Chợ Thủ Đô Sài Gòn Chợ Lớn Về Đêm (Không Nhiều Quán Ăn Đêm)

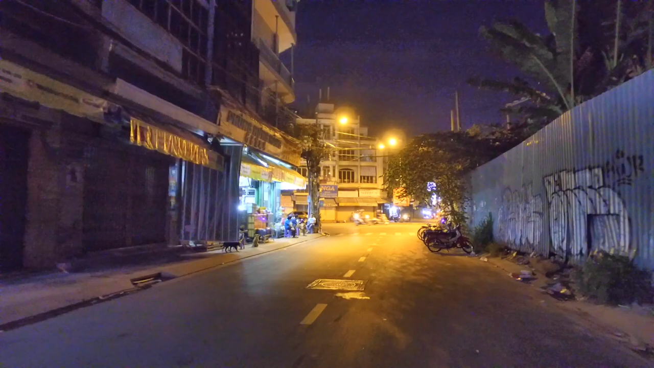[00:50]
và phía trước ta đó là đèn năm ngọn và đến đây thì em cũng xin tạm dừng các video hẹn gặp lại của chú anh chị và các bạn trong những video tiếp theo là một số hình ảnh về cung đường phùng hưng là một đoạn đường chợ